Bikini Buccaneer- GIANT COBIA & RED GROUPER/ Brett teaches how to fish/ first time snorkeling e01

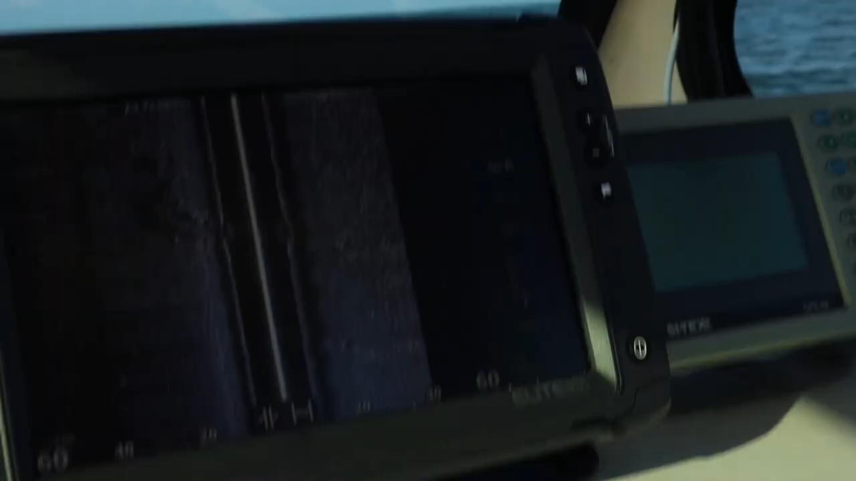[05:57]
those are like little rocks natural rocks they have limestone pledges